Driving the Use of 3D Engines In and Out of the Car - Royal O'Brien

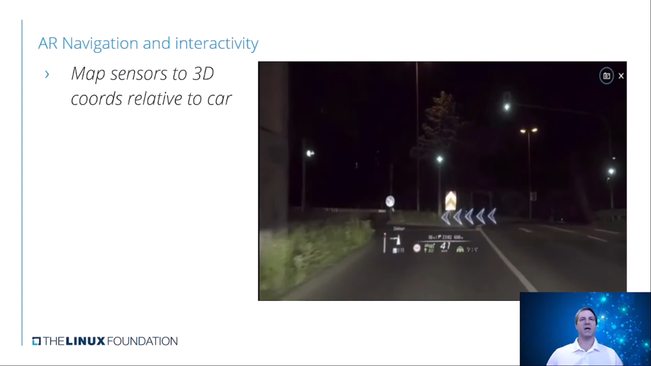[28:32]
Everything can be moving towards you. It's relative in space. So as long as you understand the distance of how far something is from the car, you can then create that z-axis or you can create that depth axis and say it is this far away and this far to the left and to the right and be able to use rotation and angles in the 3D engine. And you don't have to get super complex with it.
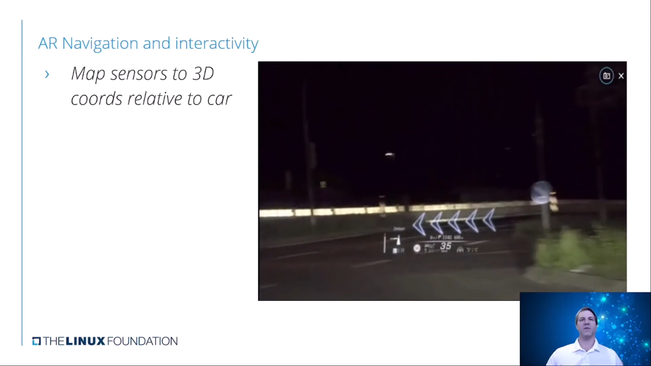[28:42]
You can keep it very simple. But the reality, the thing behind it is you don't have to actually change how everything is done. And so, again, these are all done with the sensors that you use in the car that are all relative that you can do this kind of interaction. And then, like I said, the engine will scale the 3D objects to the camera. So once you have, once you've defined that mesh of an arrow, drawing multiple, having them rotate,
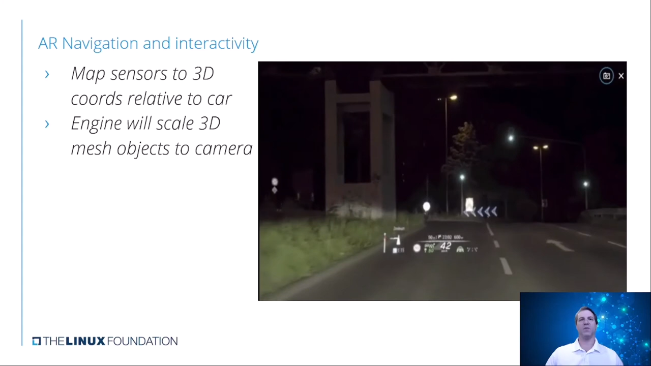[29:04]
move around, do all that, all you do is pass the coordinates. It will take care of the rest for you. And the camera, of course, being the car or the interface of where you fix it on the plane. Now, the 2D panels that are here for the text, now we can scale and size those as well. Like in this case, they kind of showed where the hours are. But you could just easily draw distance of how far something is or what it's out. And you could put that in there. That will be able to size and scale along with it. But it doesn't have to be a three-dimensional object.
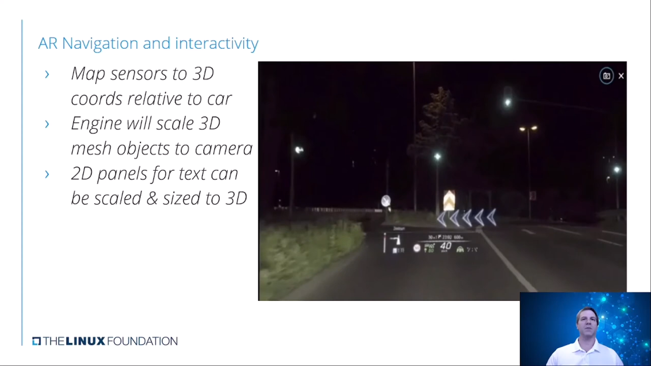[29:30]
It can still be a 2D plane that's been attached to a 3D object. And so to do this is a very simple interface. So you don't have to have some kind of heavy, super hardware to get this done.
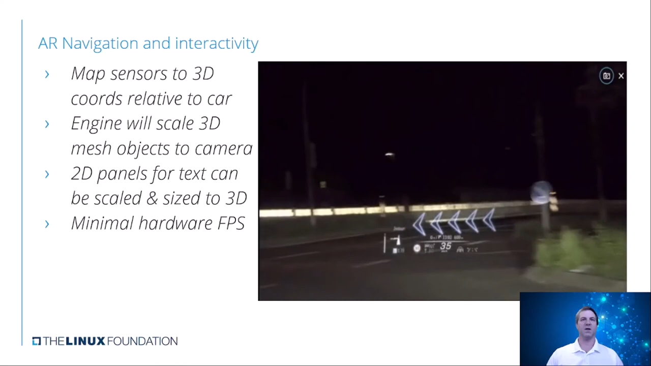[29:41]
Very simple cell phone hardware that's out there, it can handle this very easily. And so you only make it as complex as the system that you want it to be able to do to be able to do that update.
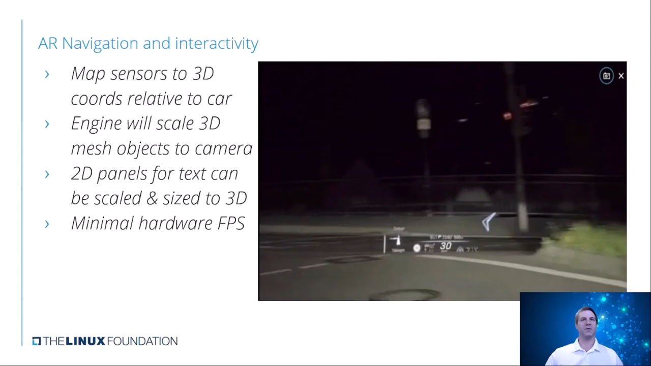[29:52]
And the thing is, you're not trying to actually play a real-time video game. So you're probably not going to try and fire this out at 60 to 120 frames a second.
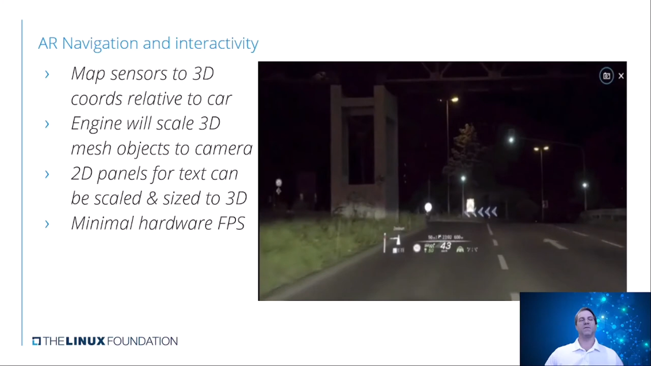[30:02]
So the fluidity of how this will act can also be gated by what your hardware capabilities are and what you want to do. And then, of course, you can embed this to a Linux-type operating system, or you can do it with a fully embedded system. The engine itself, if you think about it, you're going to want this to be kind of a C and C++ type of library that you can separate, detach, and be able to build this so that it interacts with your type of system that you have, whether it's an RTOS or it's a Linux-based system, to do this kind of interactivity.